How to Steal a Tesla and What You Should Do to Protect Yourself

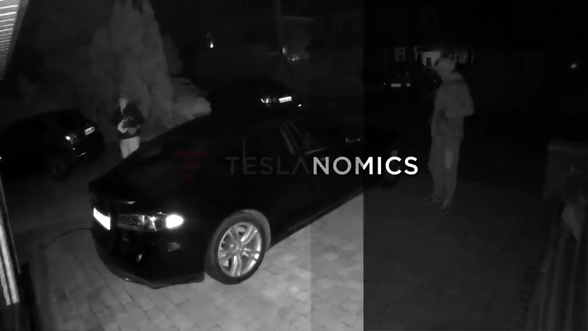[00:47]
The first time I heard of a Tesla being stolen was when I saw